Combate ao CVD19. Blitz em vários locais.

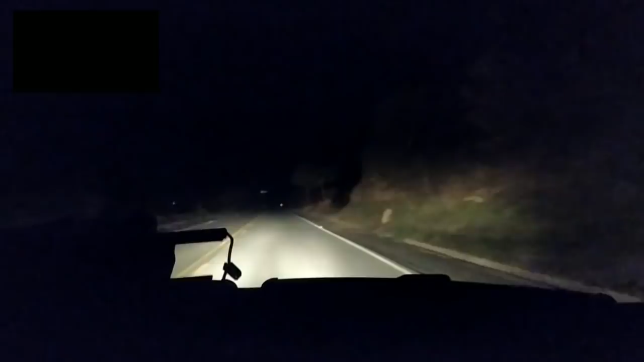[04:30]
Agora está na MG 459, Ouro Fino Mansão, a denúncia de uma festa em uma chácara de aluguel. Estou aqui no carro da Defesa Civil, logo atrás em duas viaturas da Polícia Militar. Denúncia que final de semana bomba muita gente lá.
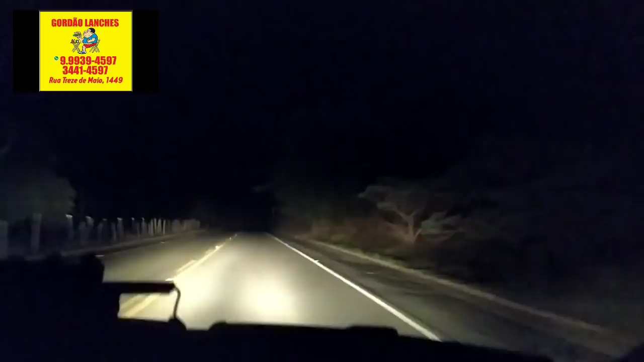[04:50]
Vamos lá averiguar se realmente procede a denúncia.
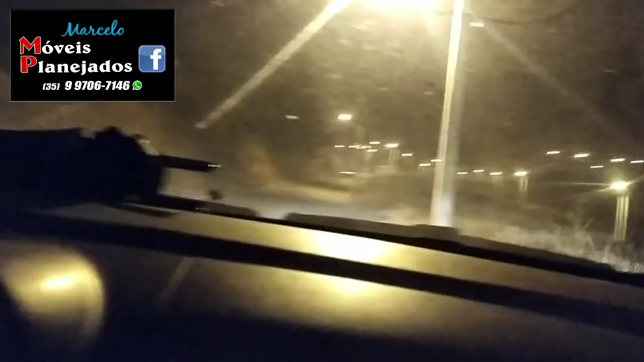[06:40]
denúncias de aglomeração, de festas, aqui nesse pedacinho. Então, está chegando aqui,
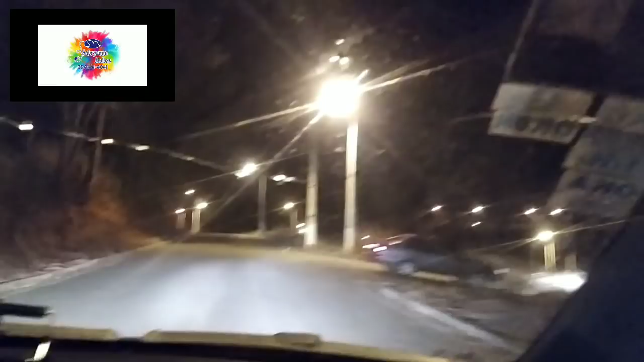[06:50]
carro da Defesa Civil na frente e três viaturas chegando atrás.
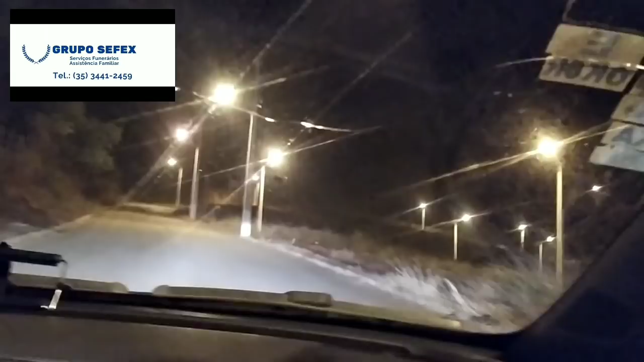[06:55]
Então, vamos ver se realmente procede a denúncia aqui.
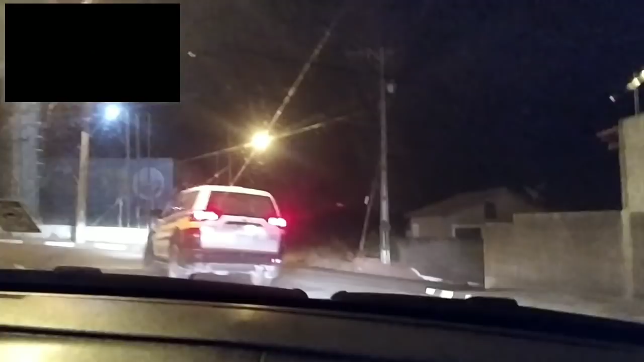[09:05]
Agora no Jardim São Francisco, que é aqui, ó, pra cima da caixa d'água do São Judas em Ouro Fino.
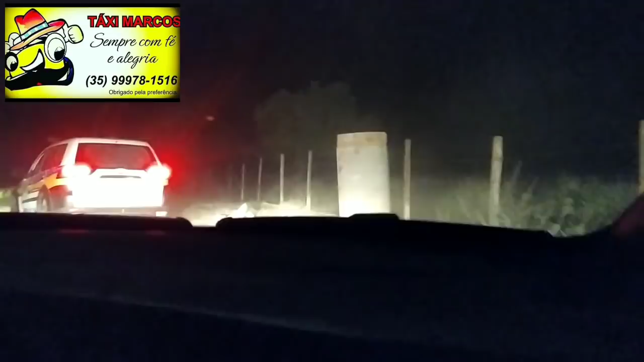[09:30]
Vamos lá, tem uma entrada difícil ali, a viatura tá tendo uma certa dificuldade a passar porque tá bem estreito. Passar em cima do passeio, né? Tem uma viatura na frente, mais duas atrás da gente.